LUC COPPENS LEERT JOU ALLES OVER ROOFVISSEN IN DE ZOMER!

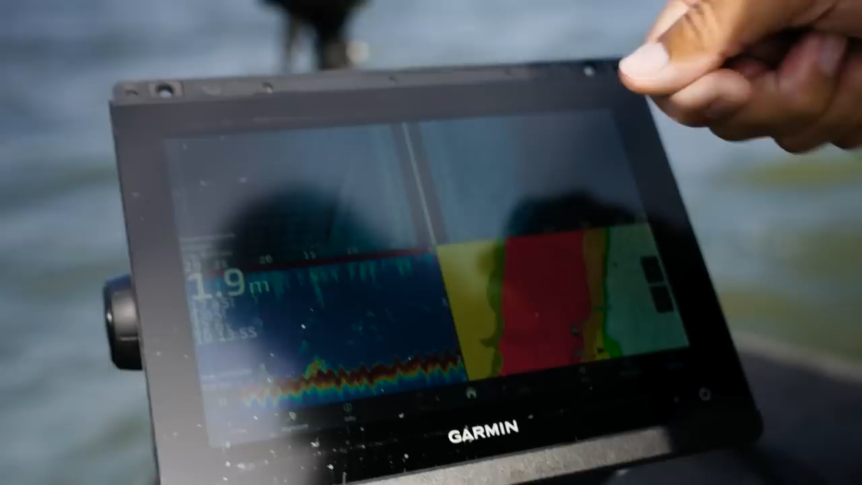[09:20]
De bodem. Alsof je met een zaklamp over de bodem schijnt. Dus je ziet dat er veel rommel op de bodem staat. Rechts ook. Het is hier maar vrij ondiep. Dit is de klassieke daumscan. Hier kan je ook zien of er plantjes staan.
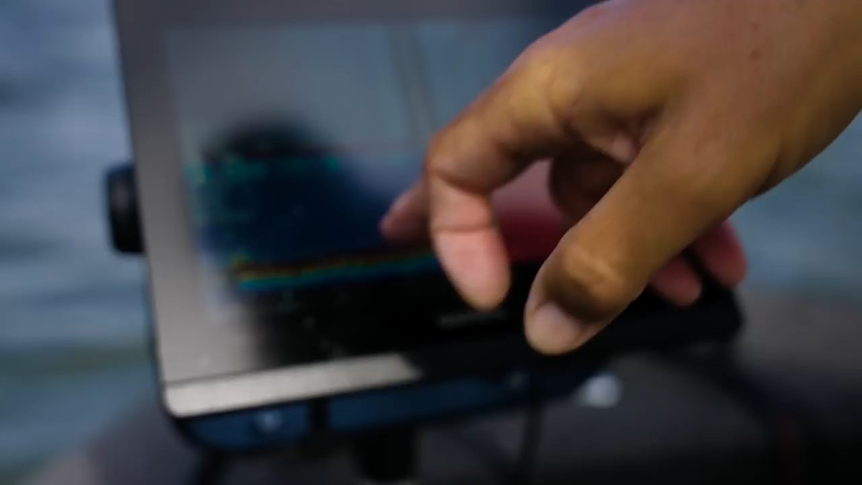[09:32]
Ja of nee.
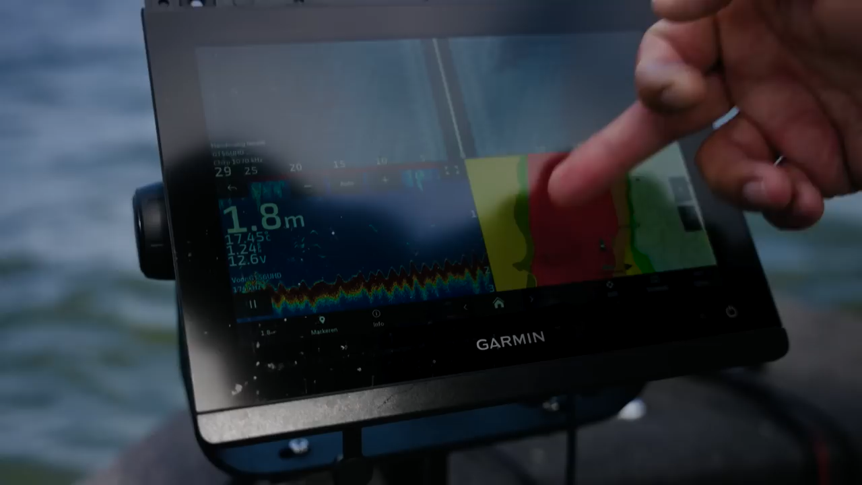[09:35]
On screen: depth 1.8 m
En in deze heb ik mijn waterkaart zitten. Dus ik heb alles wat onder de twee meter zit. Heb ik rood gekleurd.
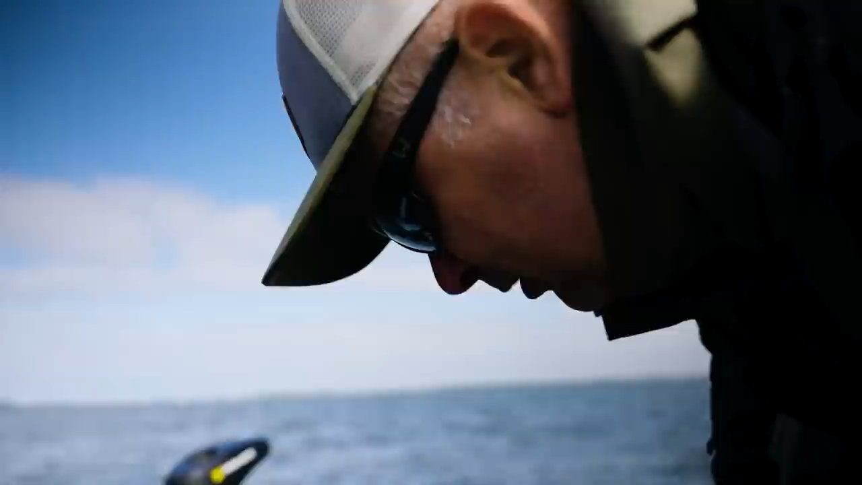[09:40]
En alles dat tussen de twee en de drie meter zit. Heb ik oranje gekleurd. Dus we zitten altijd in de buurt van het talud zeg maar.
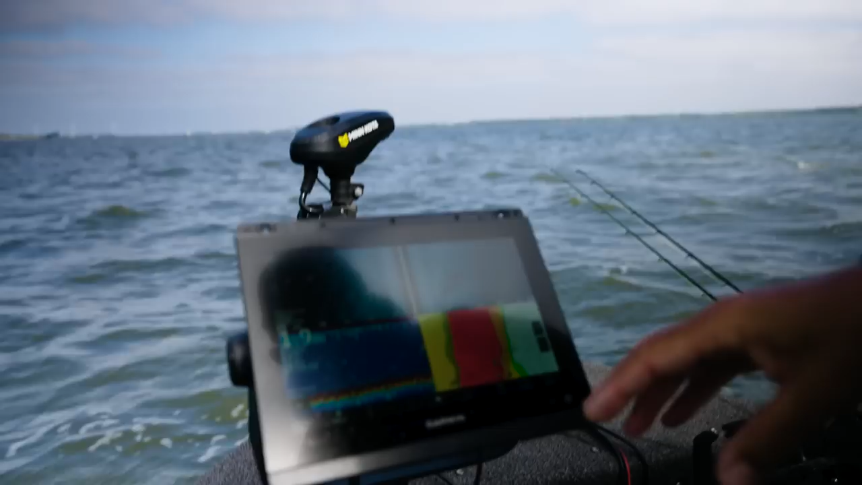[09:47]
Zo heb ik het meeste informatie van mijn scherm. Die vis zou toch moeten bijten man met dit weer.
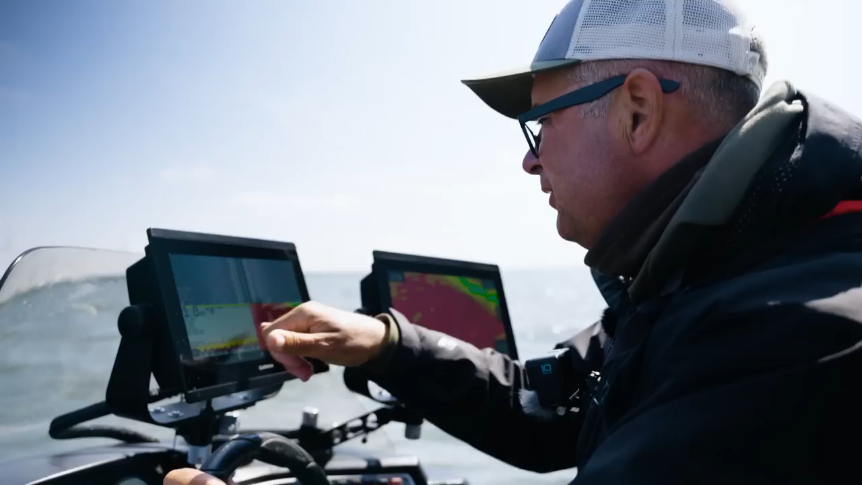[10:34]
Of dat ik nog mooie planten zie ofzo. Of iets anders op de sidescan. Ik werk heel veel op mijn sidescan.
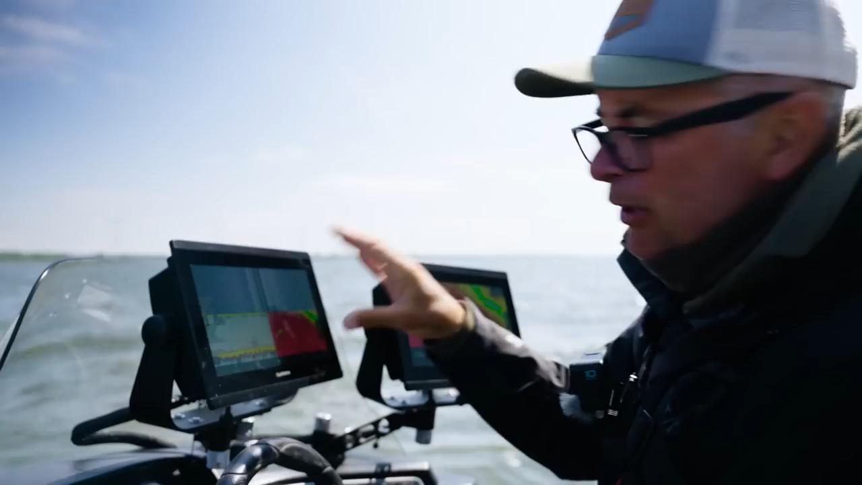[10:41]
Het zal een mix worden van een goeie zone te vinden.
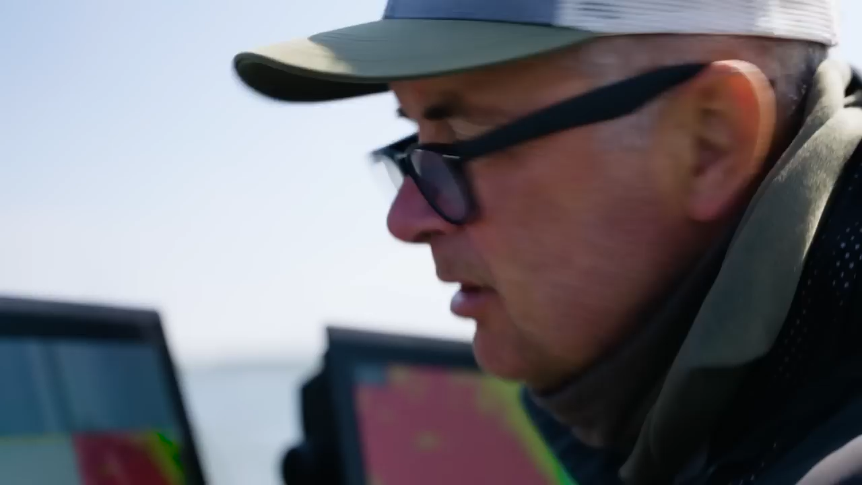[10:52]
Ja. Dus dat is mooi.
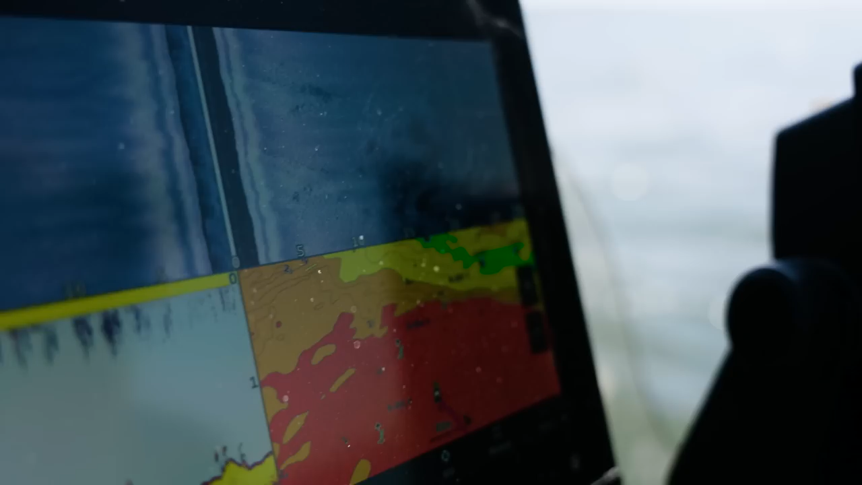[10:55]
Dat is de moeite waard om hier dus even een kleine drift over te doen. Dat is aan de rechterkant van de boot.